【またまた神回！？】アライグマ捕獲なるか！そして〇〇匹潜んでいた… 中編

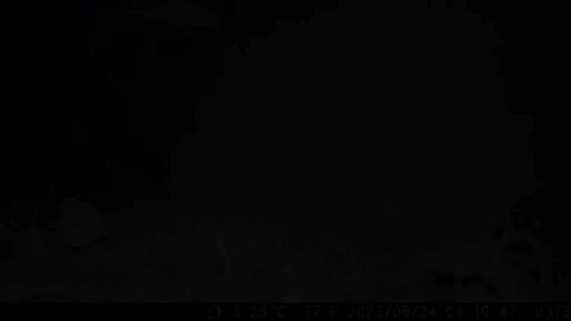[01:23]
今ここに映って見えます?
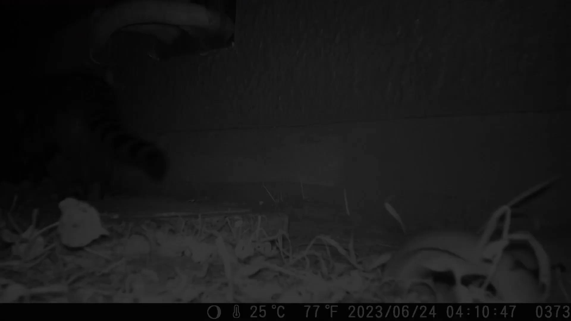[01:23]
あれ?2匹?
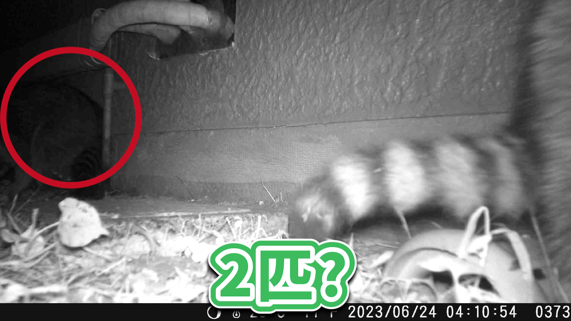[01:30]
1匹来ました2匹来ますね1232匹